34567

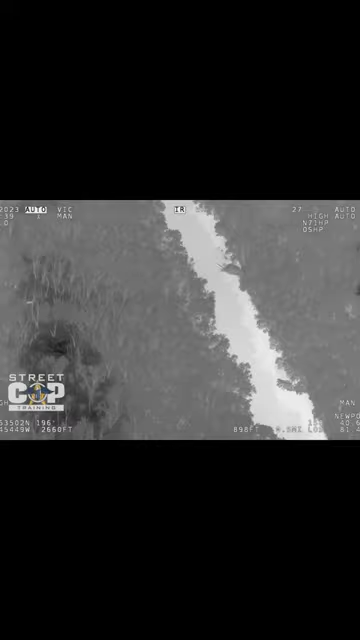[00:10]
We're kind of checking those as well.
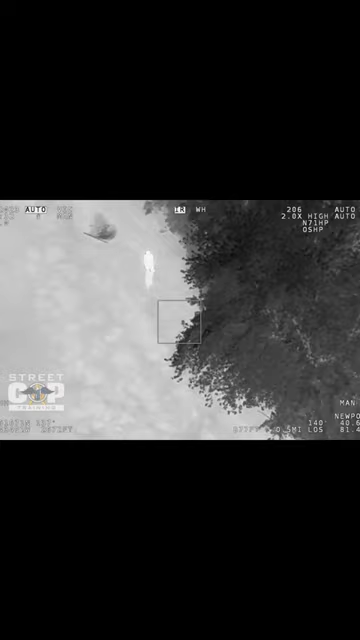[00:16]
Alright, dropping to ground. I've got two individuals located. One I'm standing in the water and one's on the bank.
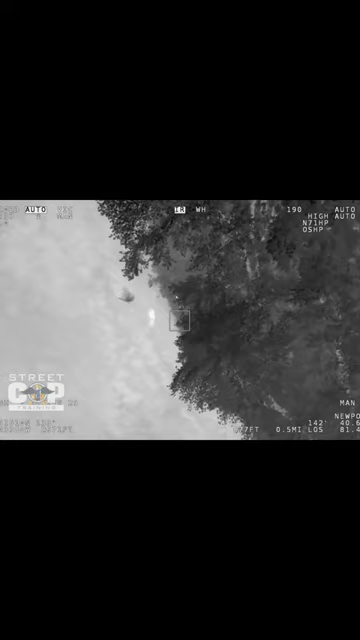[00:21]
It's going to be just east of Towpath Road and north of Dover Zora Road.
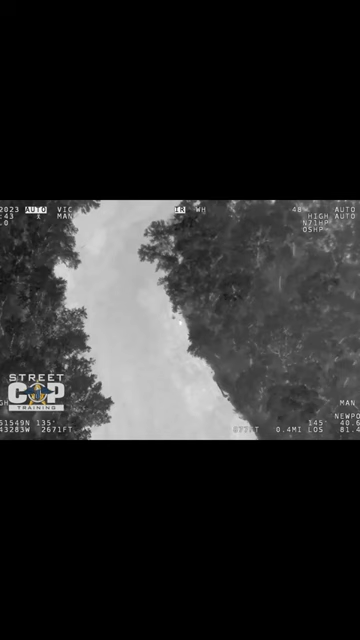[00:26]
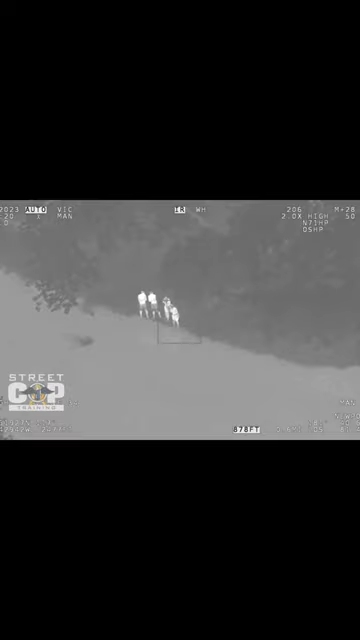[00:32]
Yeah, it looks like there's going to be about four of them. I've made a PA announcement to have them just stand right beside the edge of the water until we can locate them. They look like they're kind of cold. We might want to get EMS started down that way as well if we haven't already.
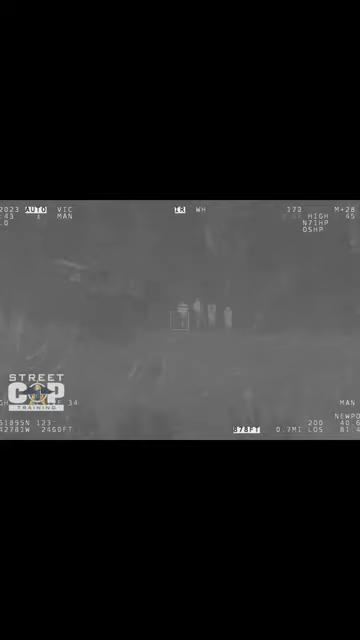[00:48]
Alright, to the FT. I'm on the trail. You can go and stop right there.
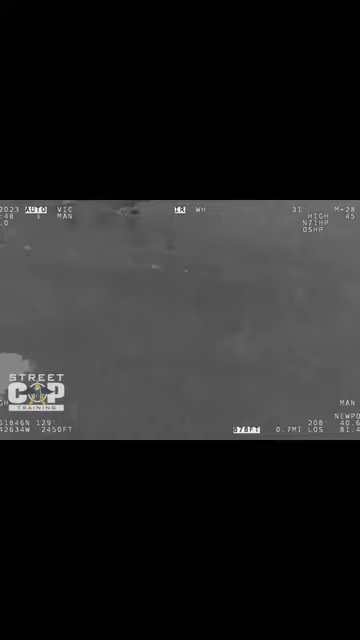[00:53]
They're going to be directly out your, off to your right. And it's going to be about five, six hundred feet at least.
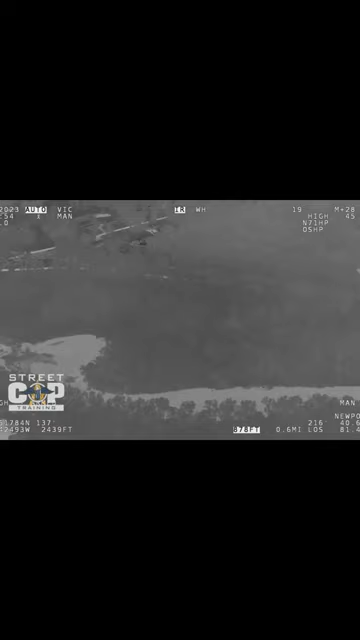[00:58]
If you want, I'll just kind of keep the light out in front of you.
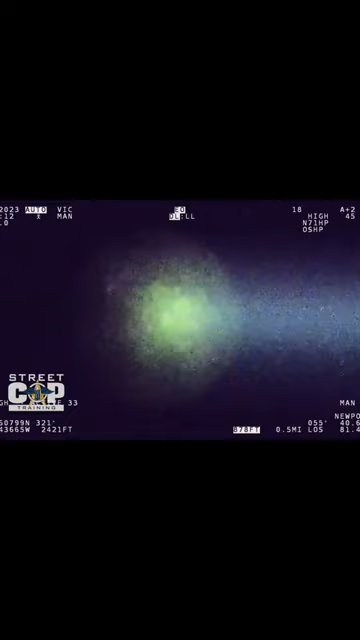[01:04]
It just supplies what you need from us and we'll just guide you directly where they are.
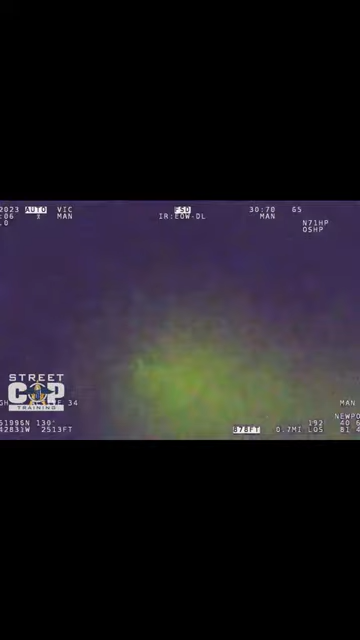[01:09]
Units in the woods, you're probably two thirds of the way there. You're doing good.
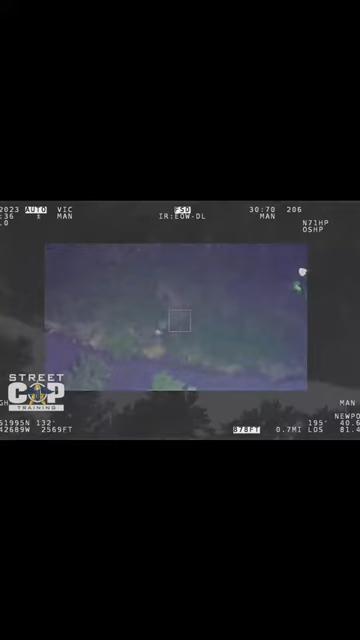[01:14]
And OSP Chopper to command. They're making contact with them now.